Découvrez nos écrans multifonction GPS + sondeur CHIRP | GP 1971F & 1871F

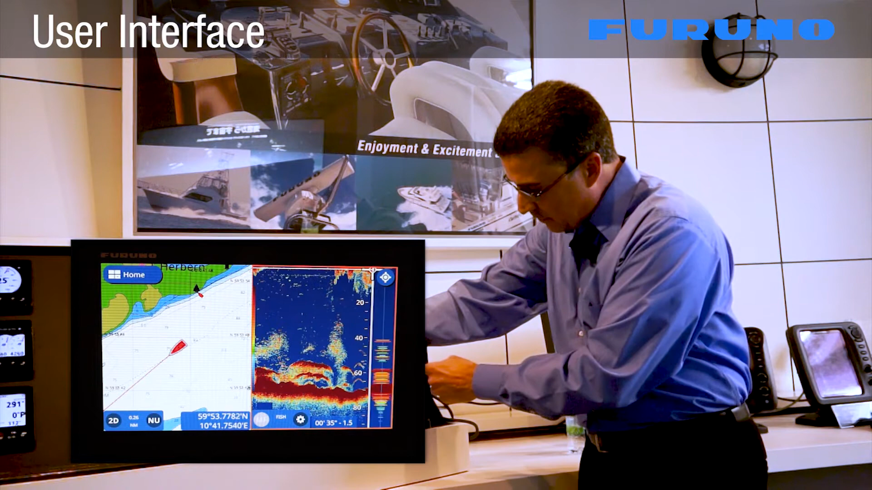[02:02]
If I spot a good area of fish, I can simply click on that and go to that point directly to catch those fish.
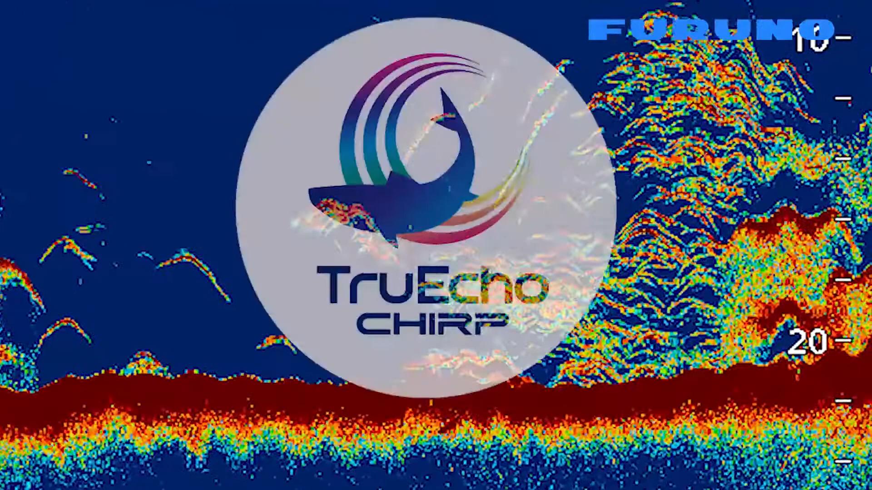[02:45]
The fish finder we're looking at is a full 1KW Furuno True Echo Chirp fish finder and that's incorporated into both of these displays.
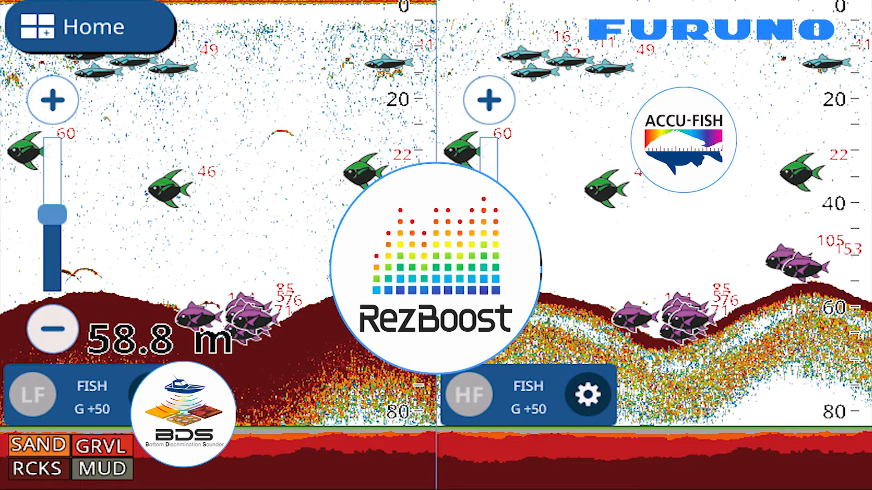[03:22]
On screen: depth 58.8 m
that's going to have you get the most out of that Furuno fish finder and that existing transducer. These combination displays can also integrate with Furuno's very unique and groundbreaking First Watch wireless radar.
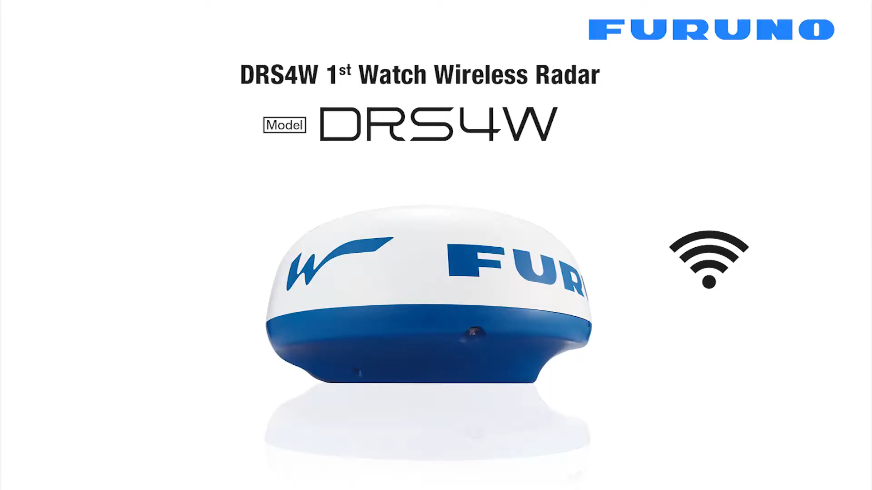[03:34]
In order to switch to the radar display, we're also going to show you one of the other really simple edge swipe gestures.
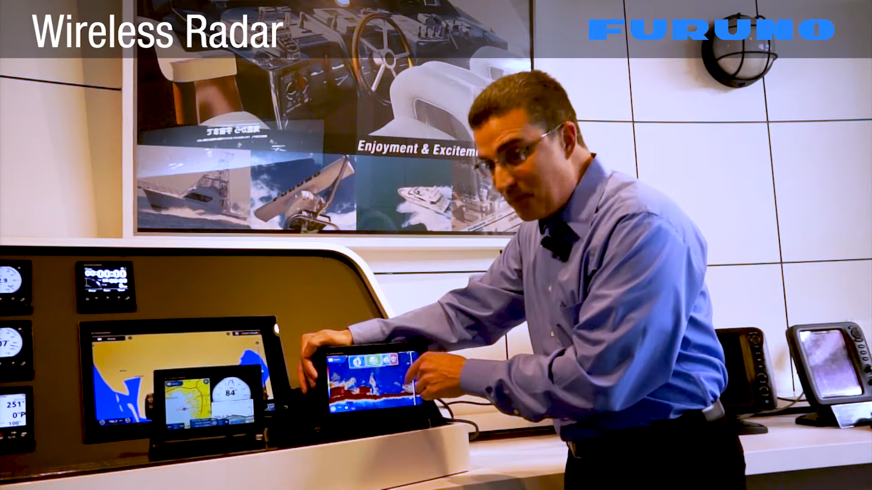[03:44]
I just go down and swipe down from the top of the display, I see the radar icon, and I immediately take into a full screen radar picture. By utilizing the First Watch radar, we're connecting wirelessly,
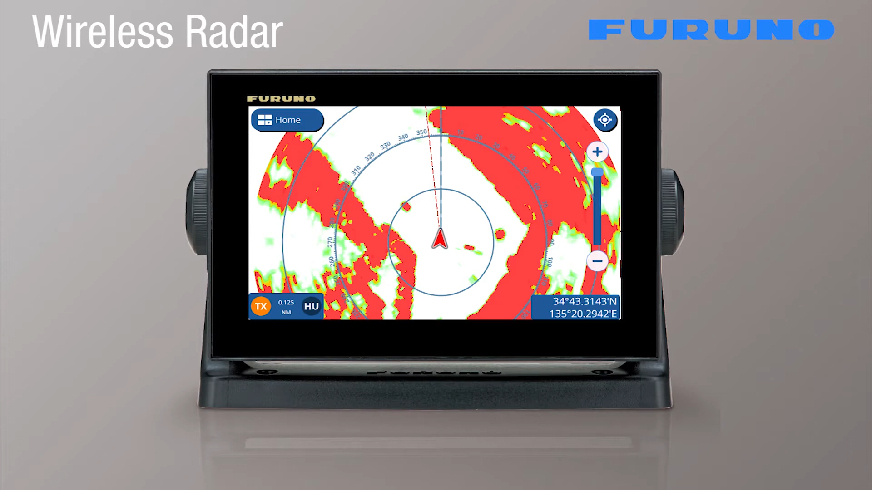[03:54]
meaning there's no direct connection between the radar antenna and the display.